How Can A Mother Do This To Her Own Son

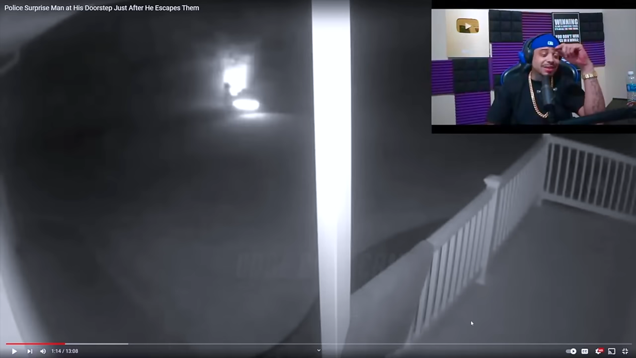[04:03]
You can't do nothing no more. They got this nigga spinning out. It's either he that unlucky to get the only house on the block that got a fucking camera, or we in 2023 for real, like I told y'all, and every house on the block got a fucking camera. You know what I'm saying? This shit crazy. It's gonna be a 1050 at the end of Viking.
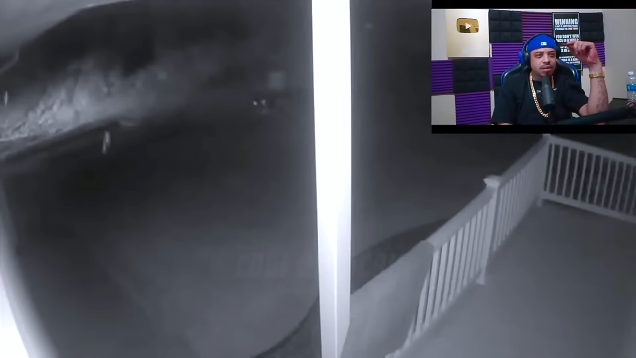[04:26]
Bro, you can pick that bitch back up and go again. This nigga, what the fuck? Black pants, running. That was just a spin out.